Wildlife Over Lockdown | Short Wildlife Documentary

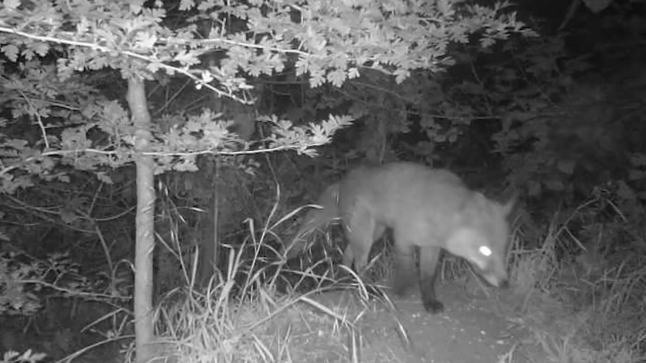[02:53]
Night vision cameras offer a unique glimpse into this world.
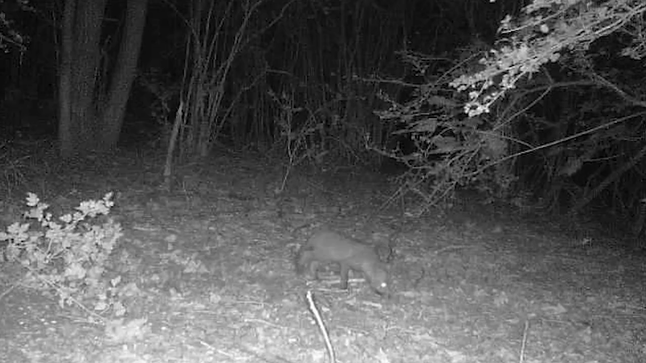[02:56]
Row deer stags are sharpening their antlers to impress the resident females.
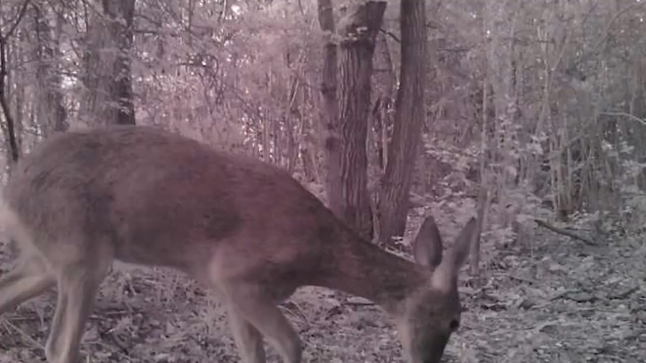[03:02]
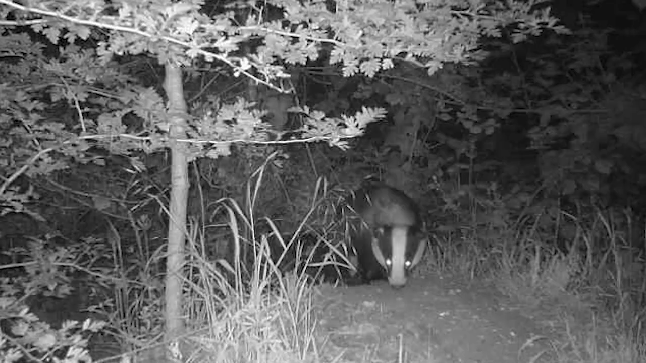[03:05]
And underground, shy faces appear. Badgers. Emerging from their winter sleep into a strange, quieter world.
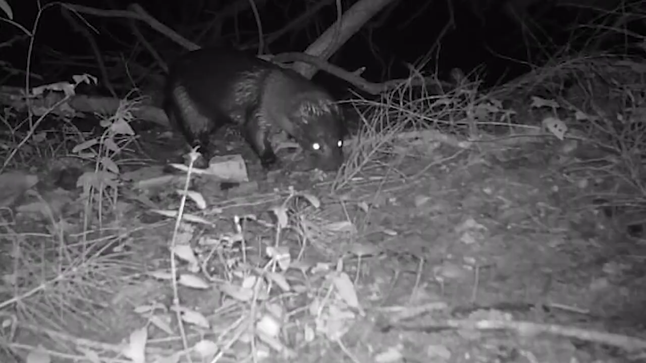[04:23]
Highly social animals, rarely ever seen in normal times. And even beavers. 2020 has been a landmark year for these industrious engineers, with several reintroductions.
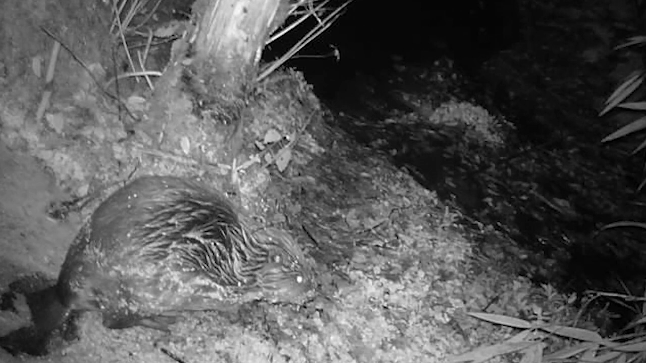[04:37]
And these beavers in Devon have just received legal protection.